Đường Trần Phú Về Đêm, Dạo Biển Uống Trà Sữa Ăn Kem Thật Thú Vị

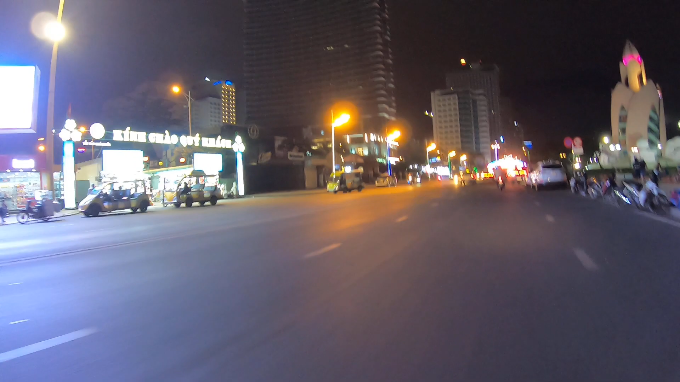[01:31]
công viên chỗ góc mấy cái này mấy vị hề này đang tập kết mấy cái sắc để chuẩn bị trang phí ở đây nó co của đường và nhà đây